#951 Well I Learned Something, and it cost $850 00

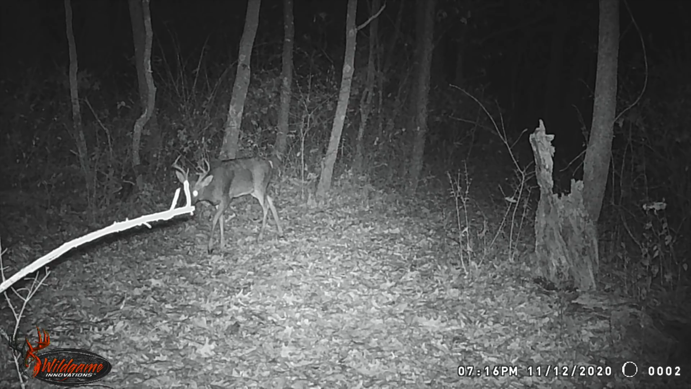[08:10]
That was at 716 PM that same evening. That's the same deer right there. There's a doe at 745 PM. A little fawn. That's at 1050 PM there.